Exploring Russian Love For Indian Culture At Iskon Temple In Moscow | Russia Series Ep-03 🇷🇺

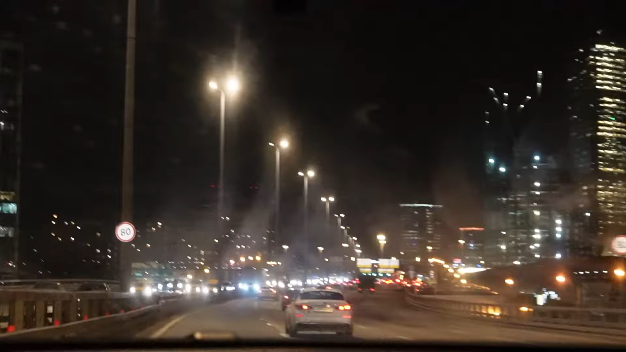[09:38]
and of course the night light, like the night view of Moscow is pretty lit. Because 200 years old.
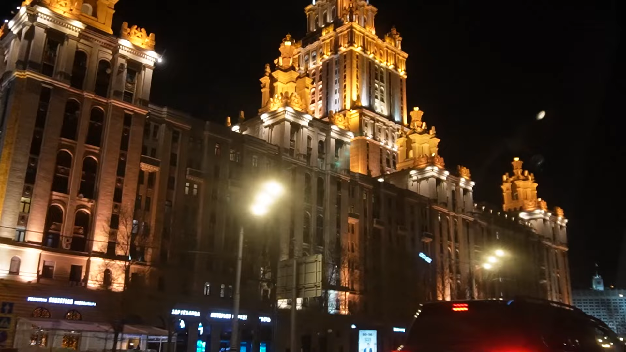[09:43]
200 years old building. Approx. 200. Damn. No.
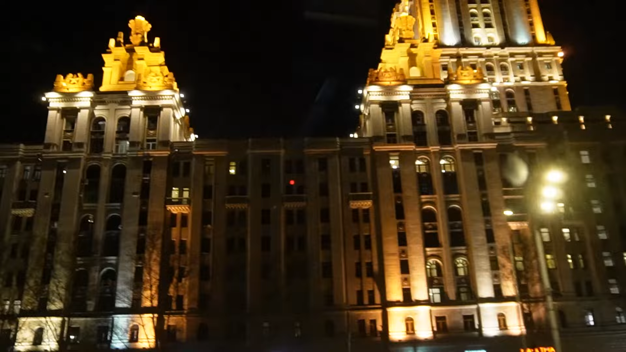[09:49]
Yeah, but like, yeah. Fuck, like the night drive in Moscow is like so beautiful.
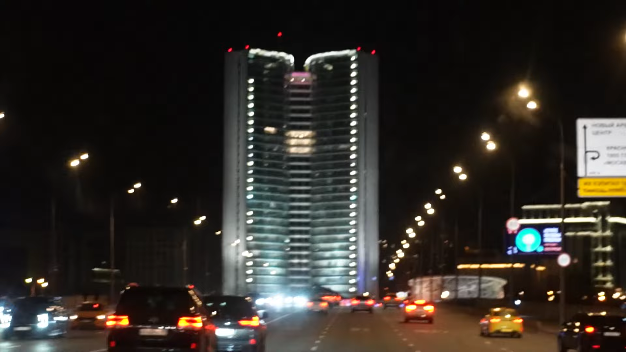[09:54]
Fuck, I think Moscow City in the night looks like, Amazing.